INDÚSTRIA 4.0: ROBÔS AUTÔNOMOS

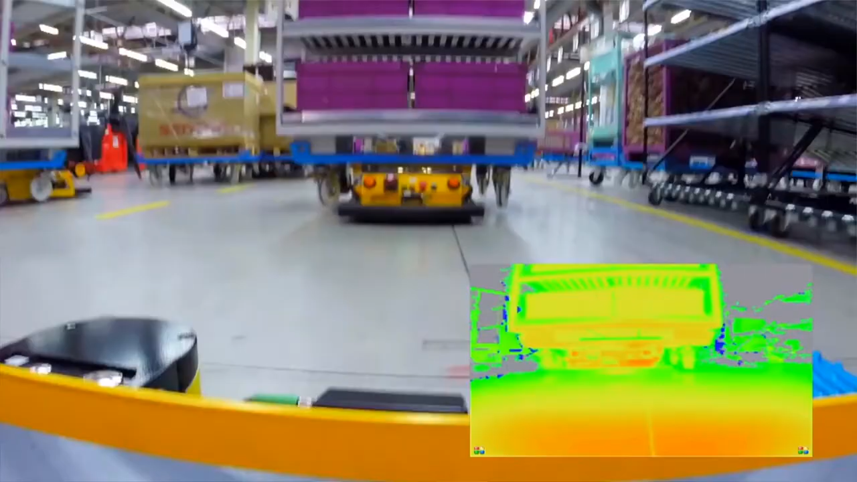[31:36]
dessa informação de onde sabe ele está alocado em uma fábrica enorme é muito impressionante.
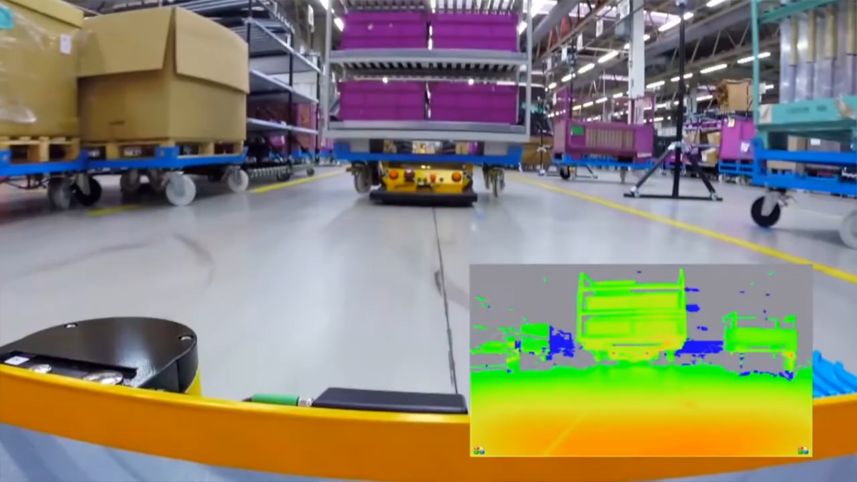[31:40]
Ele está mostrando a parte de câmera, né? Dele. Então, ele sabe também a distância. Tem sensor, ele sabe qual a distância que eu estou do outro robô ou do humano ou de determinado processo.